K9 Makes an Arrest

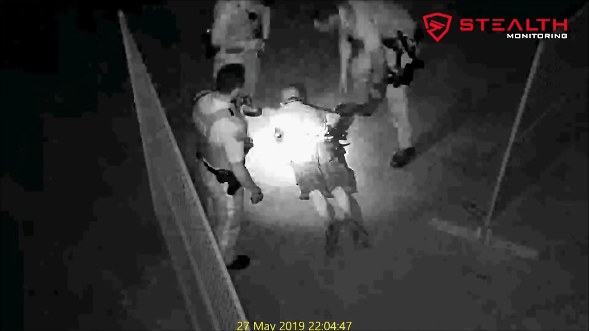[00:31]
Our trained operator directed them to where the trespasser was located, and they placed him under arrest.
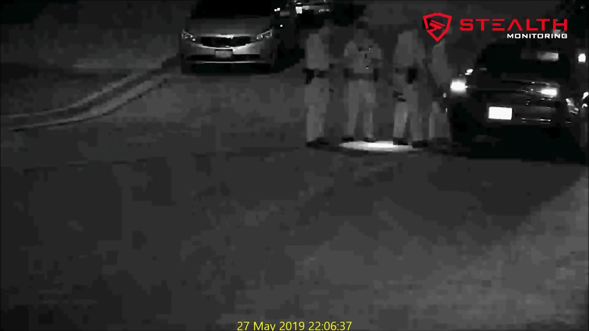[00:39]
If someone has trespassed onto your site and gets injured, you can be liable.
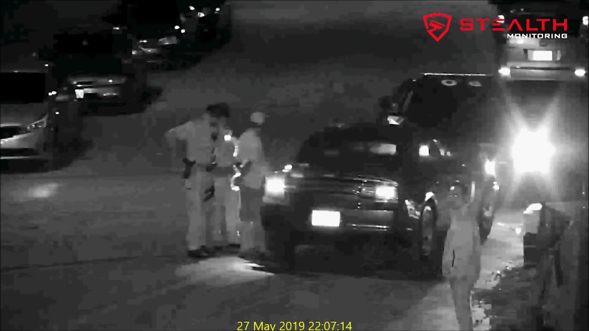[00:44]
Stealth Monitoring's live video surveillance solution allows our trained operators to immediately respond to a situation.
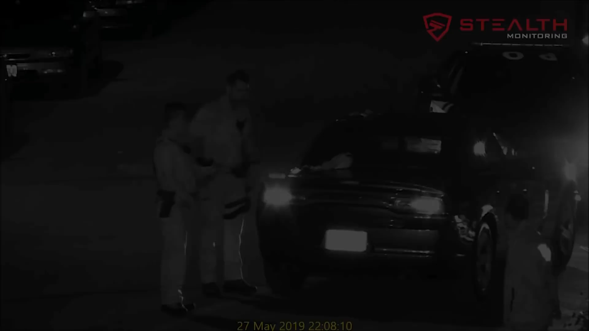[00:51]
Whether the threat is a theft, vandalism, or a hazardous situation, we can act quickly to help keep your workers and equipment safe.